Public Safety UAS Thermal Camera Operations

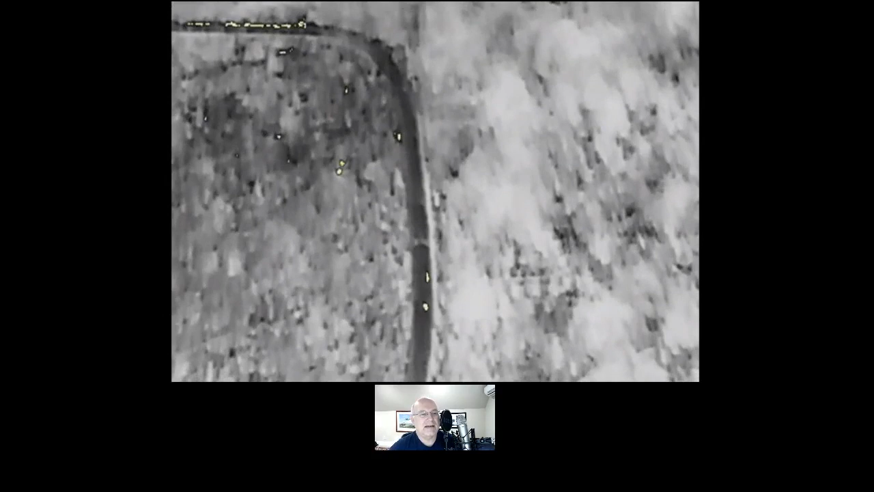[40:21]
which of these yellow isolated thermal targets out there is the perp that the canine officer and his dog is looking for. So you're flying along and you have to make some sort of determination. Is it the stuff that's off on the top right?
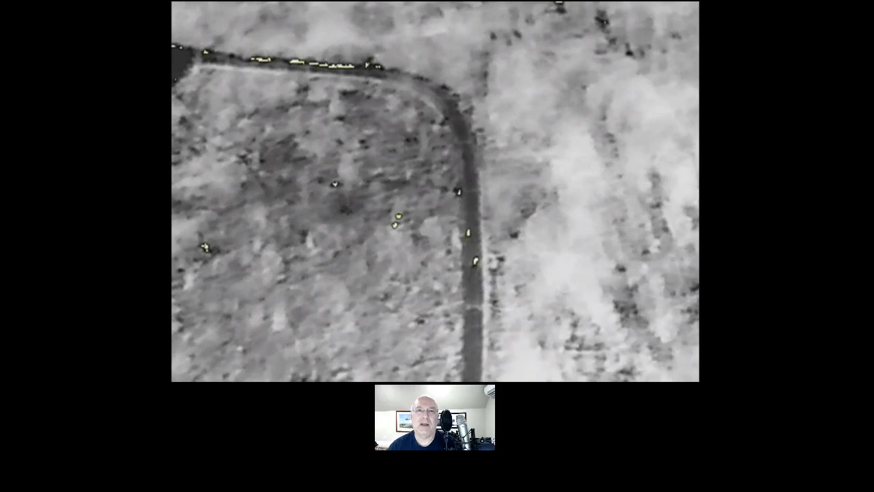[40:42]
Um, you can isolate and find out exactly who your perp is. And the dog just found the target.
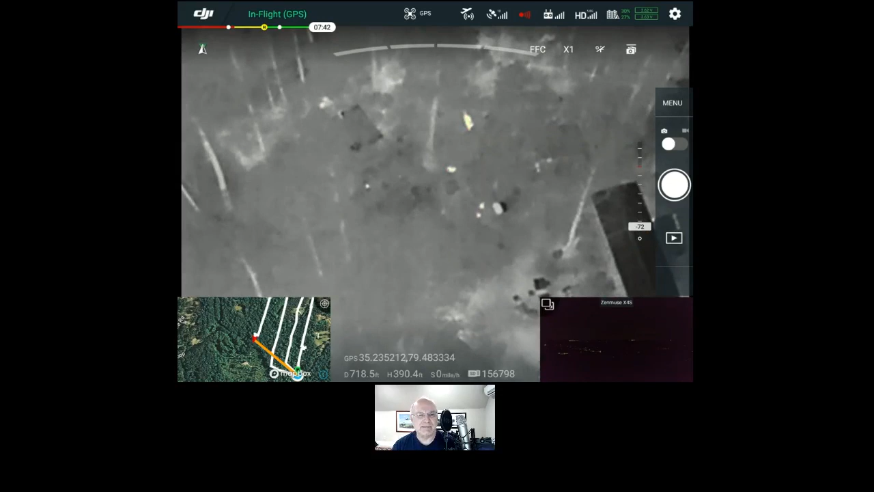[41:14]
And the problem is that I only have two ground team people that I can send out to look at specific targets, but yet, uh, there are so many things in the woods. Now, which one of these things is a missing Alzheimer's, uh, person? It's really impossible to see. This is an example where it's not impossible. Isotherm setting for a human body temperature in the wintertime where you've got less foliage
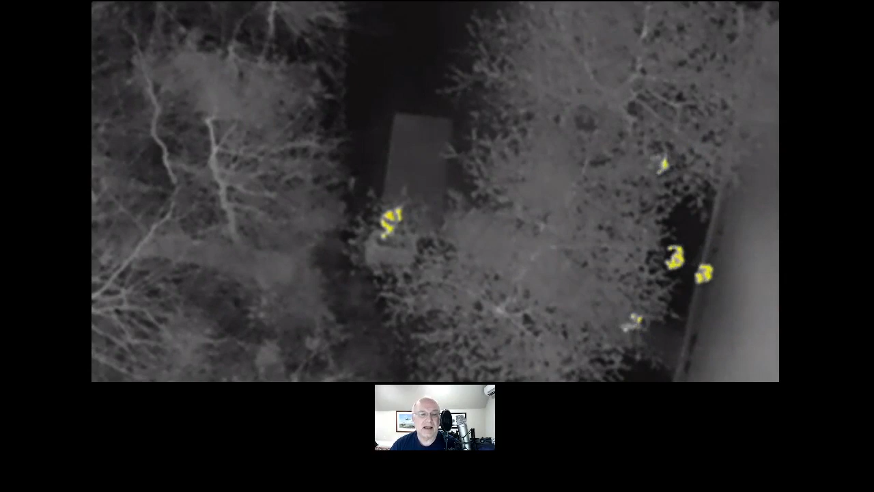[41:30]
cover and a safe place to fly low. Now here's an example of that automatic gain that I was talking about.
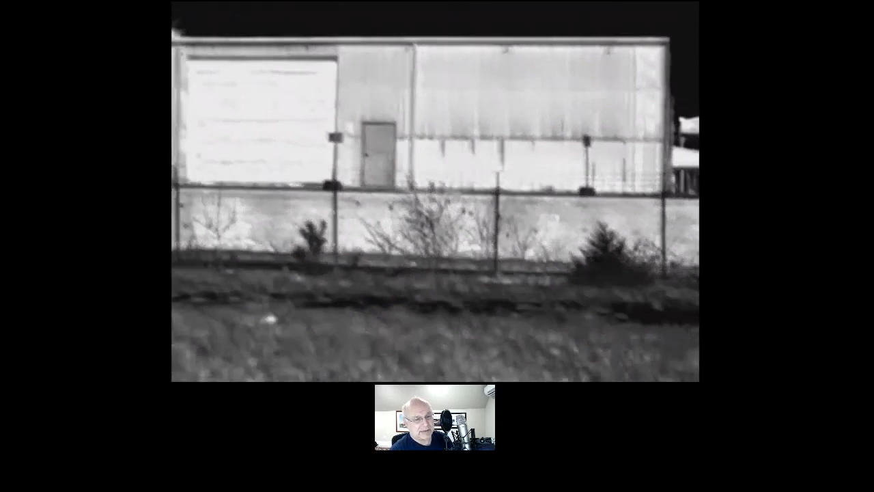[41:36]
So we take off and you look at the warehouse fire
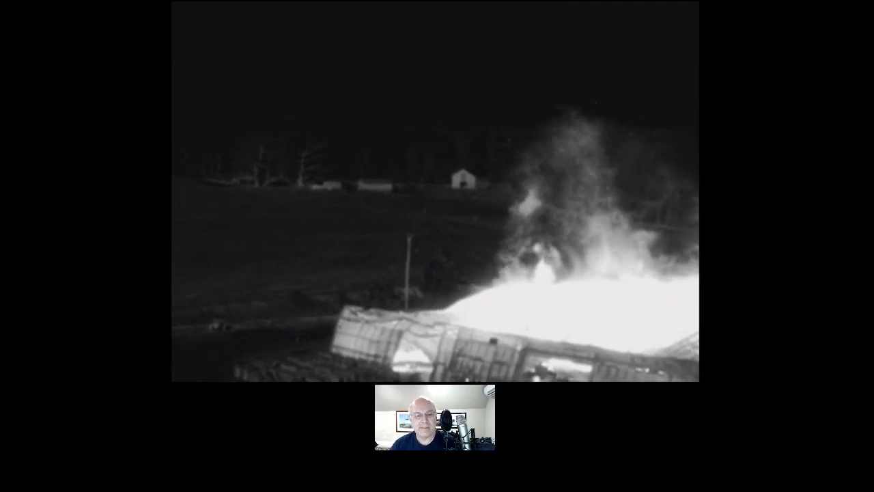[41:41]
here and everything you see in the fire area is all kind of washed out. Now the gain just automatically adjusted there. And you can see that now the detail is showing.
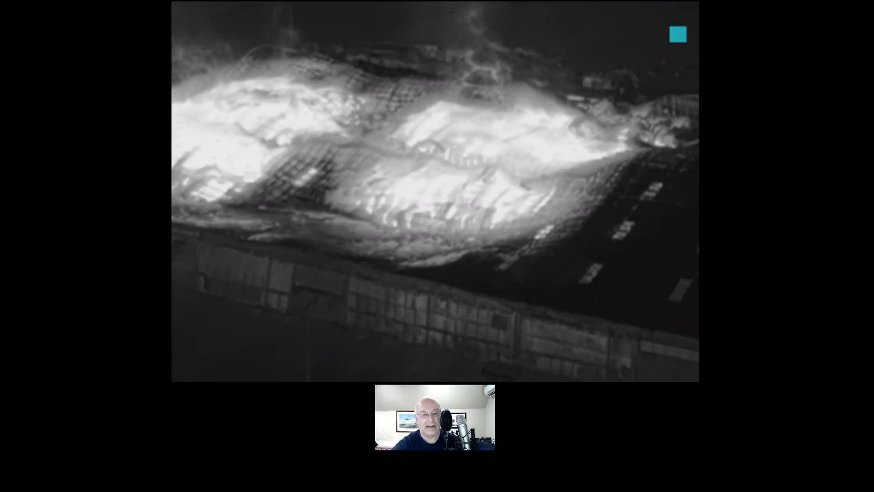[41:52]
See the little red dot there and the blue cyan dot shows the camera is recalibrating itself automatically. And it's flipping here between low gain and high gain.
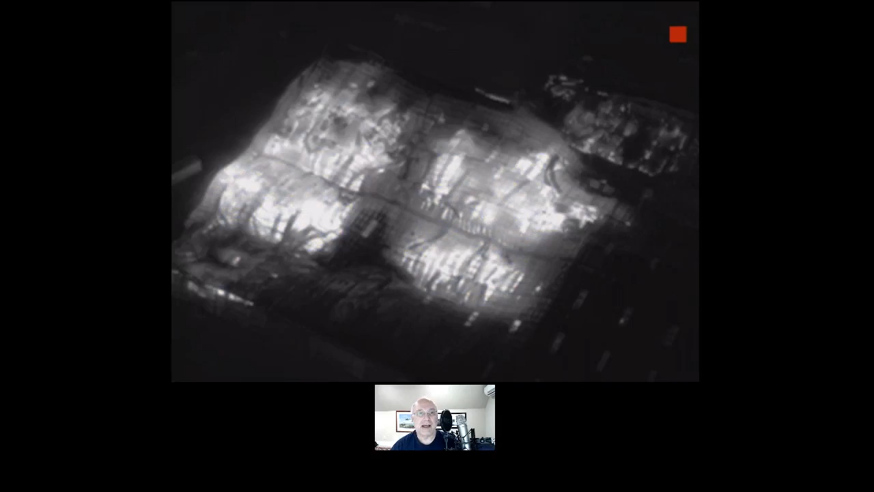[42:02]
And you can get much more definition out of one of those palettes. Now, so here is what we're seeing.
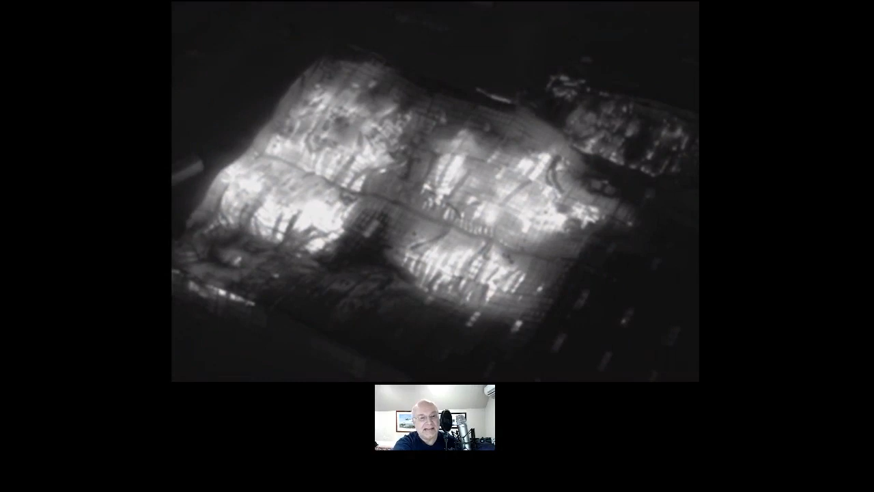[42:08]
The better gain setting, we're getting more information from the structure, but comparing that white hot,
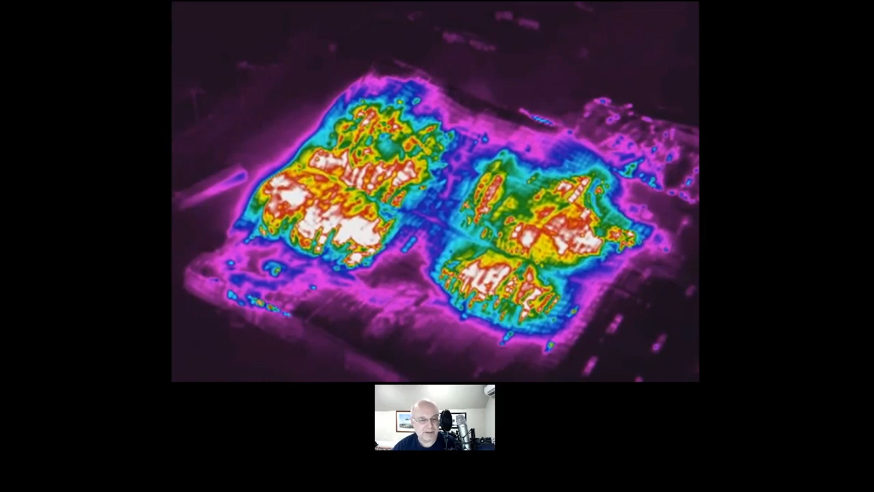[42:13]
let's just jump back here, comparing that white hot image that we're seeing right there with a different palette, whether it's
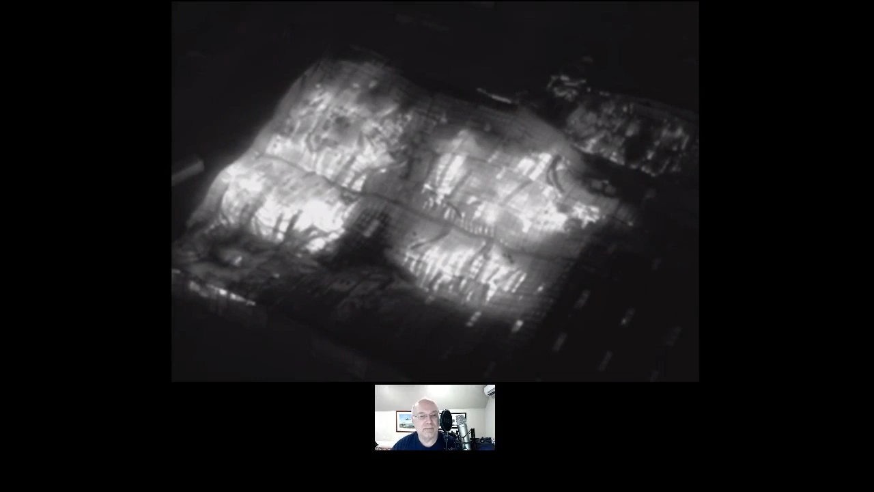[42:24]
any colored palette will show you much more definition here of exactly what's going on and where the hottest spots are. So once you get comfortable using white hot and black hot test, here's a side-by-side comparison. You get more information out of palettes that have a wider color spectrum than you do out of just white hot or black hot.
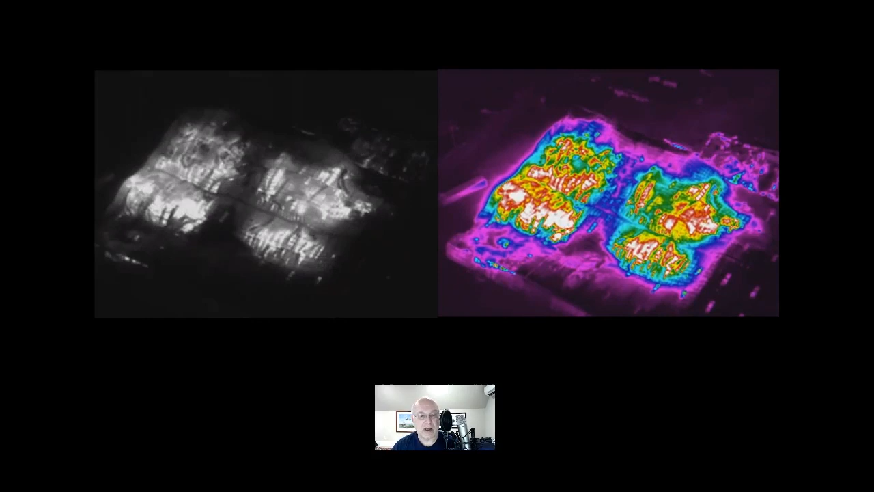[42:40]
It's just landing, I think, and showing the difference in temperature out there.
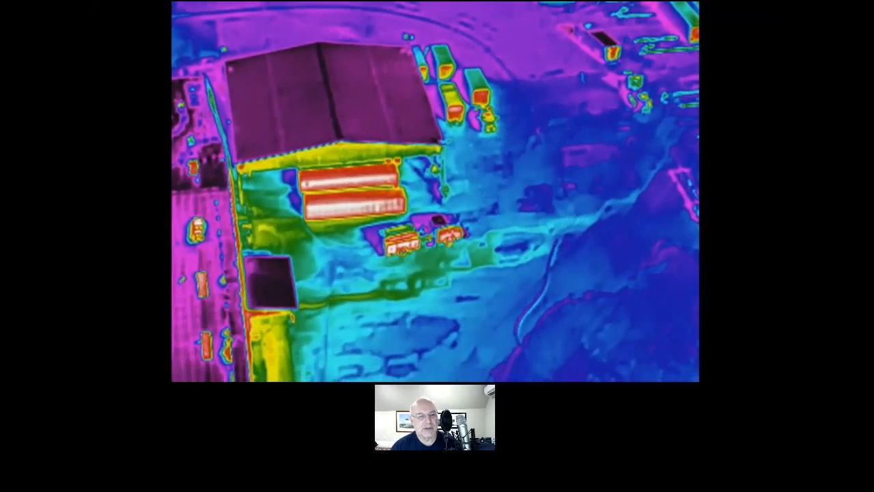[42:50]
You can see the cool blue area where it's all kind of washed from the water.
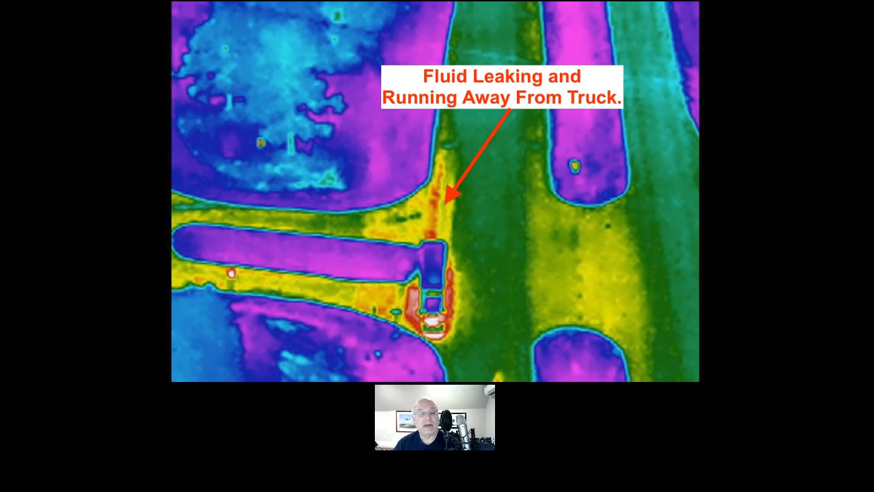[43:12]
Here we have warmer temperature of something running away from this truck and the direction that it's running in, and you can obtain that with your thermal camera. And you know, the nice thing about a hazmat is you can fly lower.
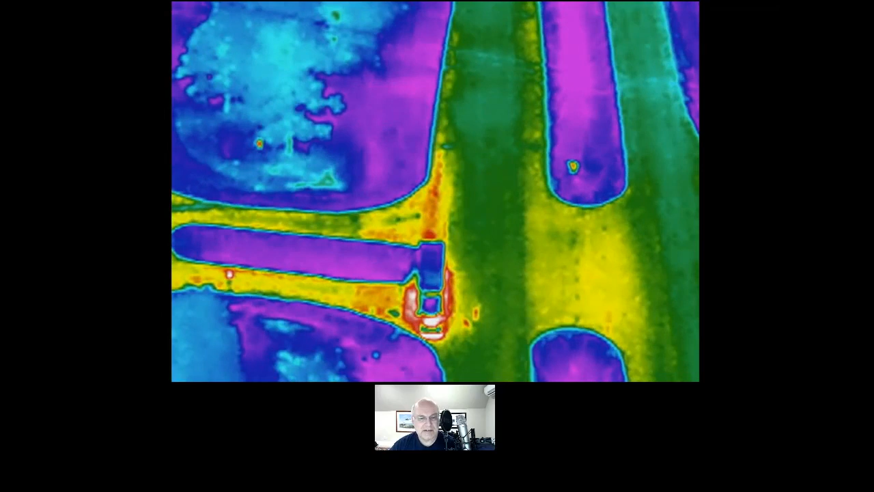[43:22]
We see a couple of firefighters and very expensive suits walking up towards this truck.
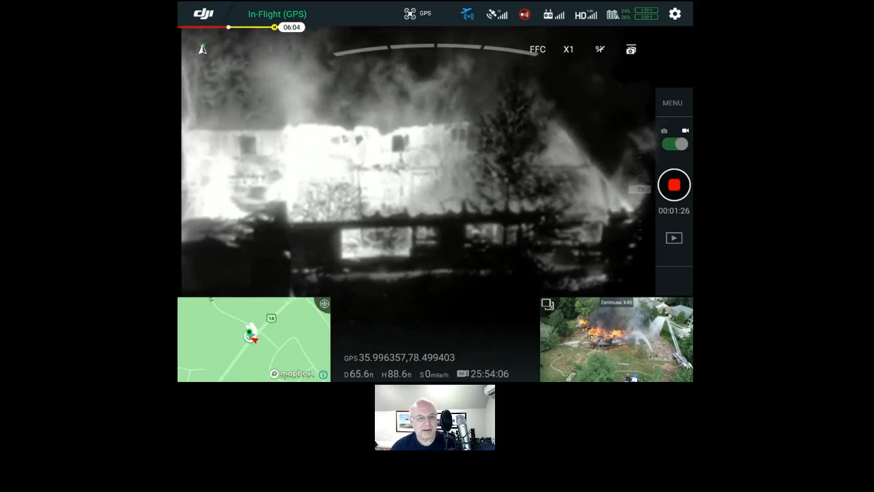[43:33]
Okay, this is just a more comparing palettes, black hot, white hot. This is a live burn. You can see the visual image in the right hand side lower, and you know, house on fire. But watch for the difference in what you see in the palettes as we go through.
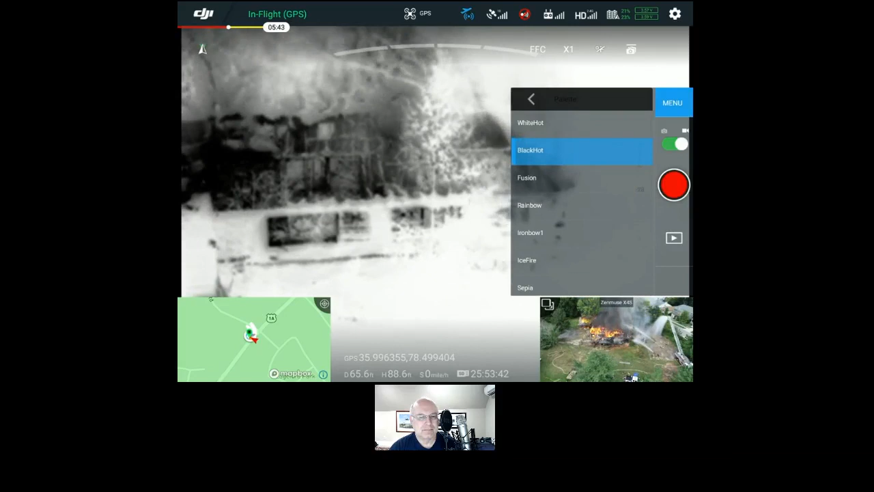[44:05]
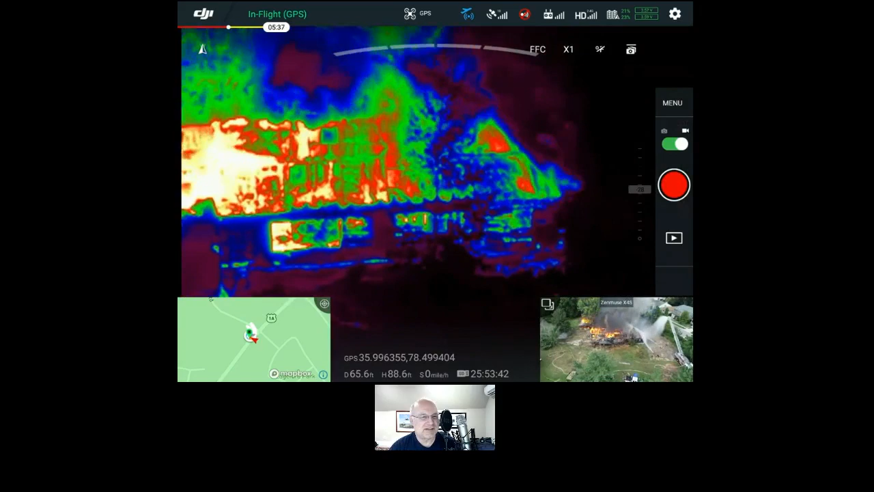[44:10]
So, I'll let you make a decision about which palette you can see the most information in. Can't stress enough. Experiment, experiment, experiment. And this is another example.
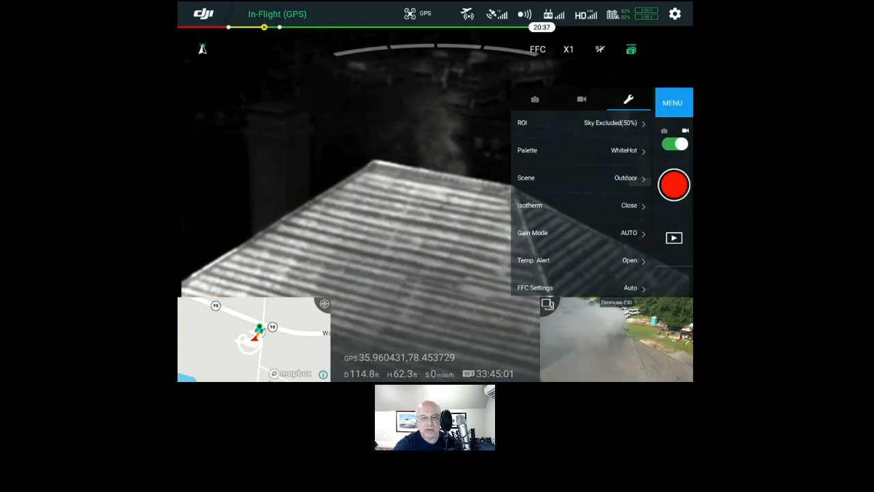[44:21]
So, we can see the right hand visual image. It's very smoky. We really can't see the roof. The advantage of thermal cameras, we can see right through that smoke and we can see what's going on.
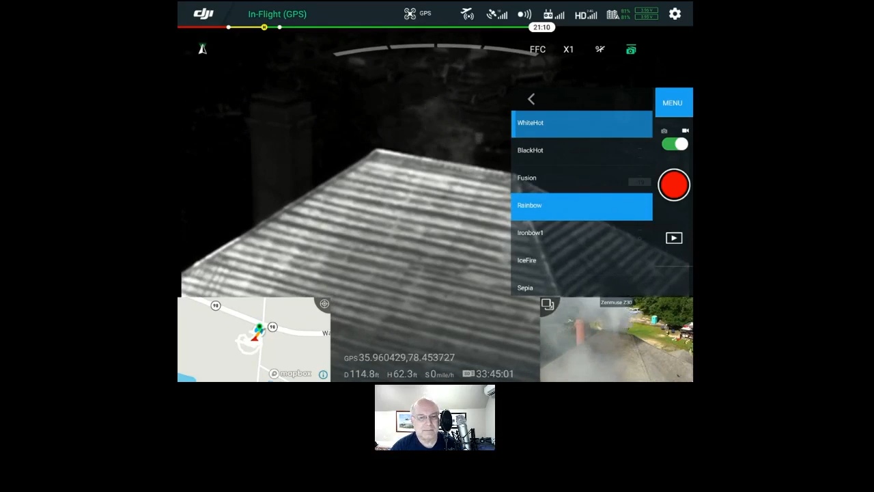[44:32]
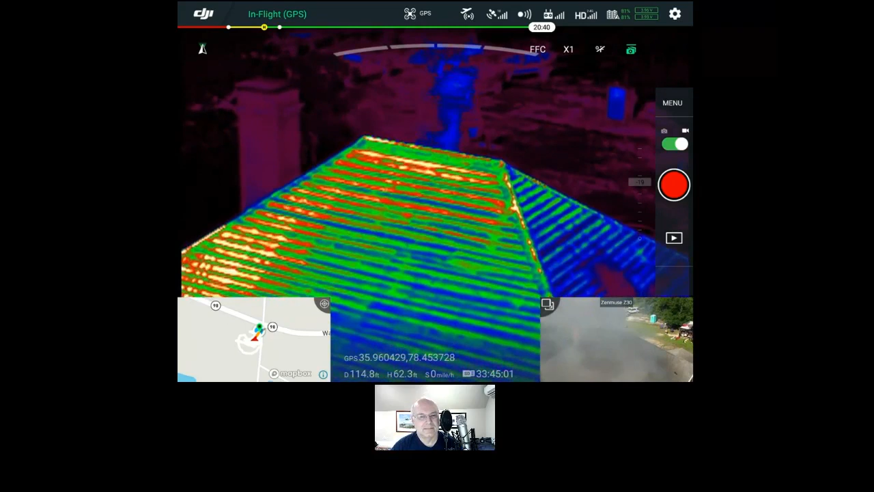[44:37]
So, with the rainbow palette, we can actually see more detail of the heat that's coming out of the top of that structure than we could on the,
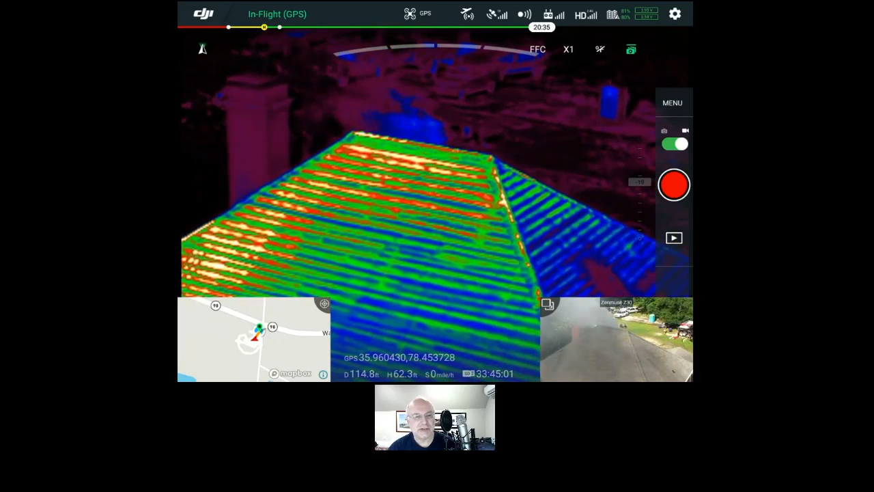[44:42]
I think it was white hot.